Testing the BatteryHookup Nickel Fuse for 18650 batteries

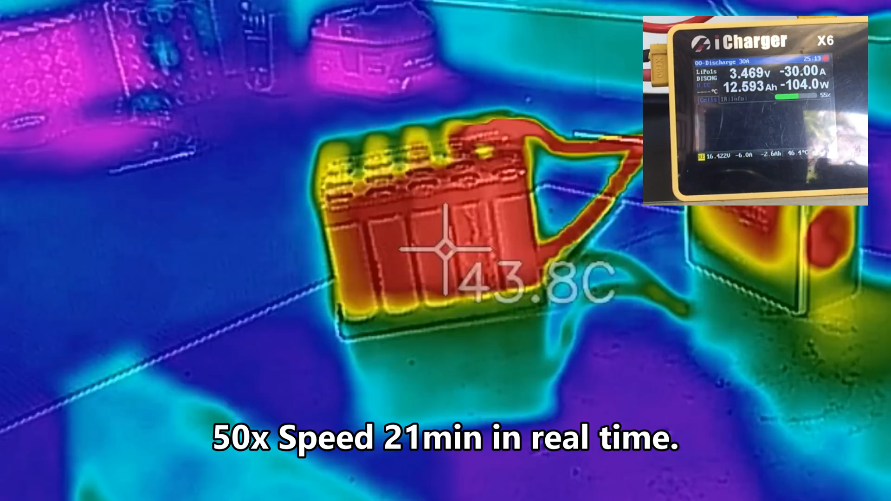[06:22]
On screen: spot 43.8°C
we have got 57 degrees on the positive
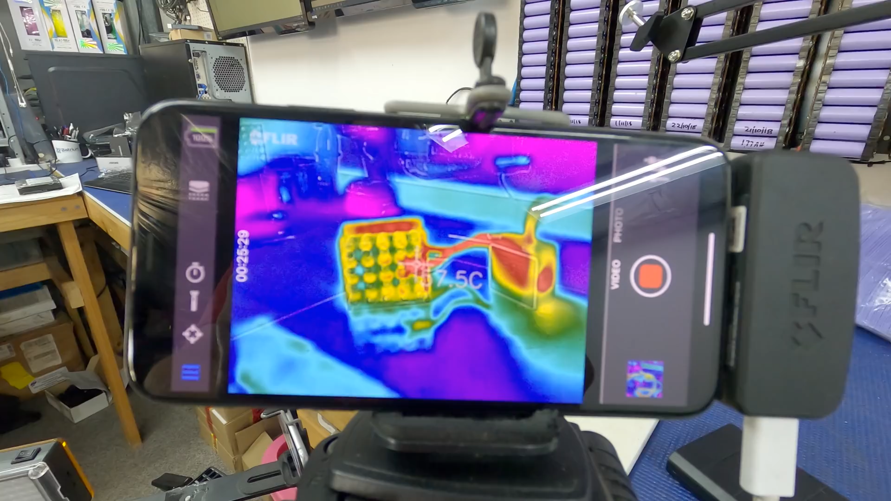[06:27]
terminal going into the battery it has been running now for 25 minutes doing
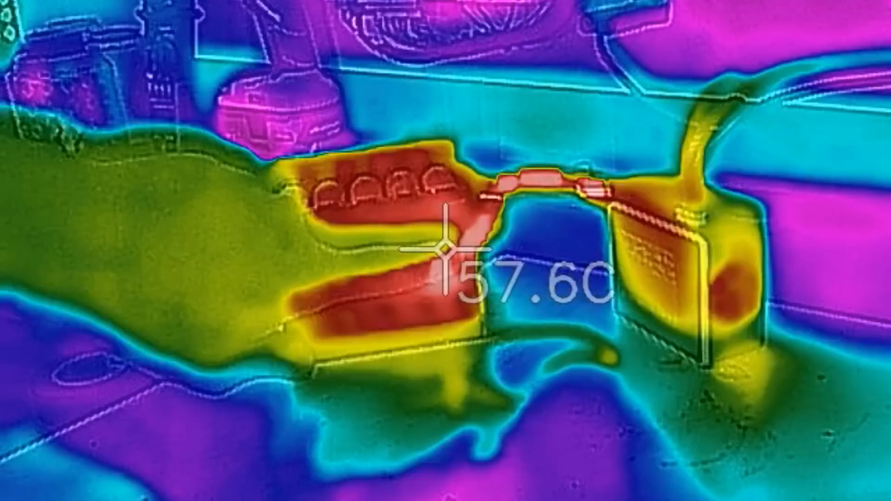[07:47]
terminal there now the whole cell itself that is fairly good and warm that
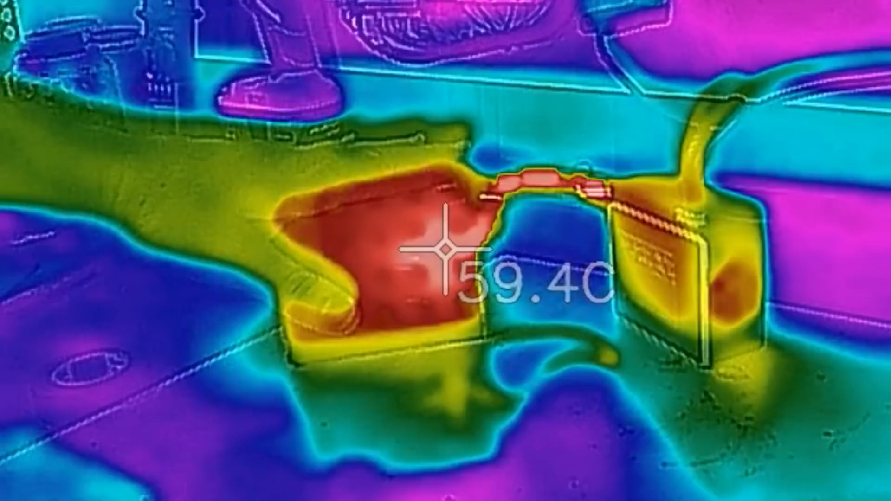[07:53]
is that's really hot now now that I've taken off that that shining
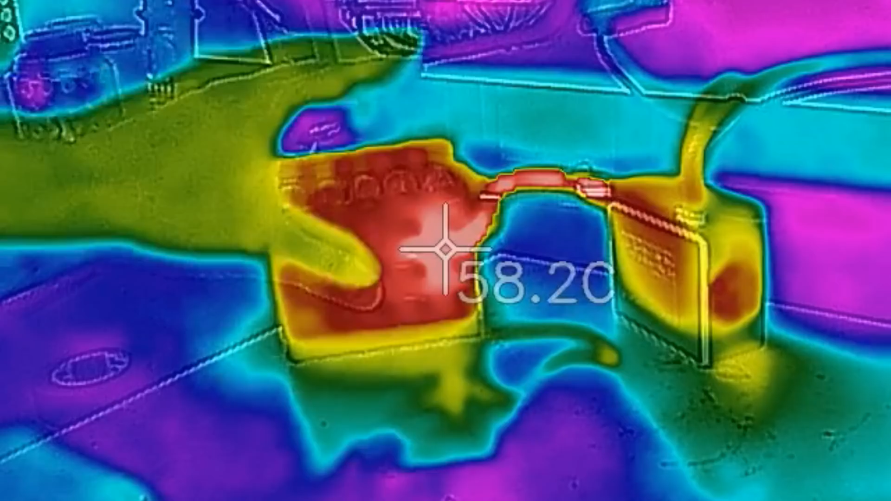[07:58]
surface so to speak the cells are definitely warm you can see them they're around 50
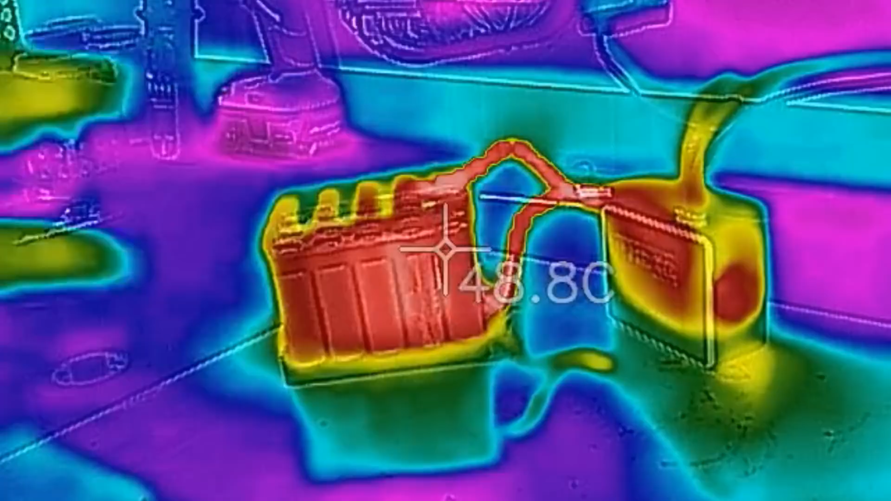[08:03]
degrees so that's not good and we flip it over onto the other side now this is the positive side
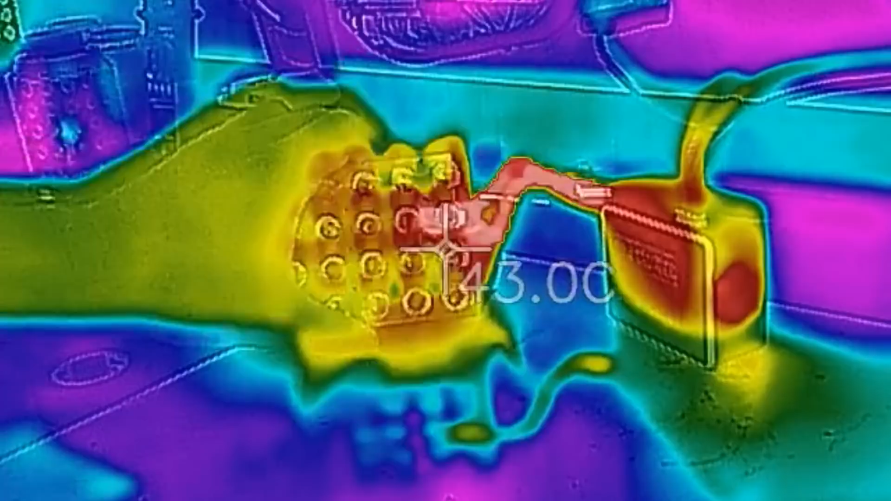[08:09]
and the reflective surfaces there is giving us a false indication and also I think
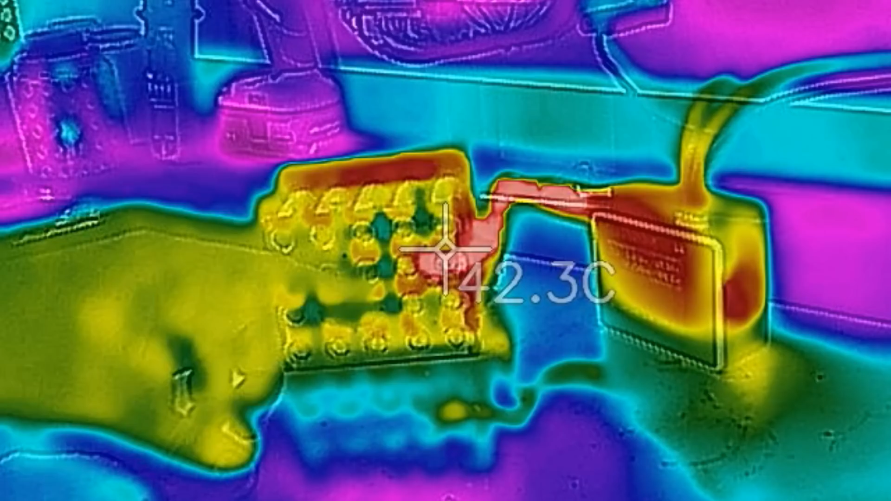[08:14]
On screen: spot 42.3°C
it is allowing the heat to dissipate fairly easily but placing my hand on that there is definitely some heat build up on that what we're going to try to do now is see if we can move the heat away
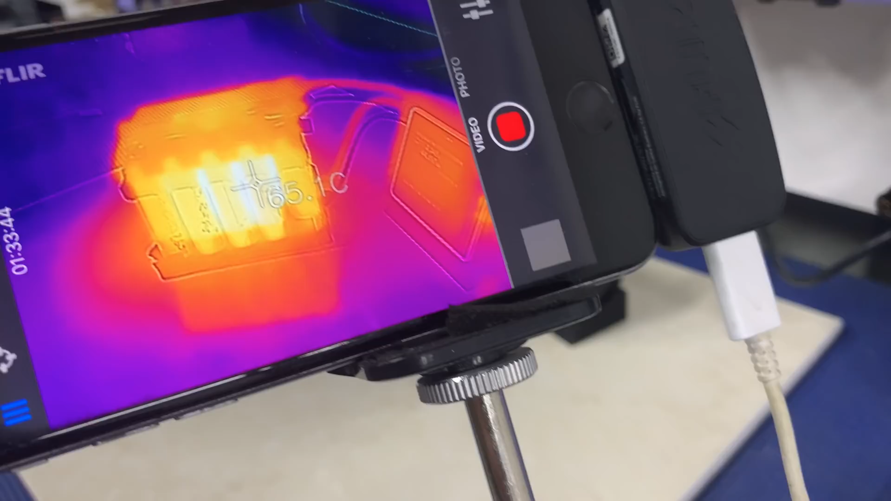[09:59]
which is not looking good those cells are mighty hot and actually a cause for concern I would say I think all of this is just locking the heat in let's peel it off so it can cool down a bit quicker